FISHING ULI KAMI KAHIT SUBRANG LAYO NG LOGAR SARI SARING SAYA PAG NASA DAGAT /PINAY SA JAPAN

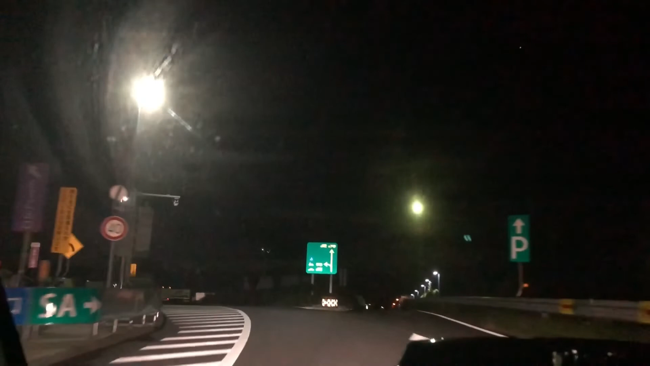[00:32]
Maaga po kami ngayon nagda-drive. The time is 2:34 a.m.
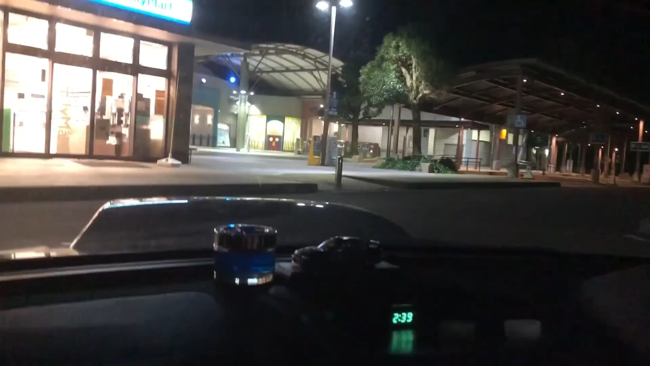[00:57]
Doon may CR doon. Ayan, CR yan. Ayan, CR.
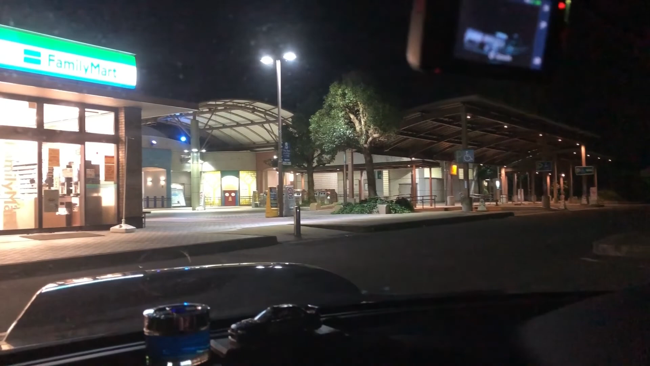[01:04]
Tapos, ito convenience store, Family Mart.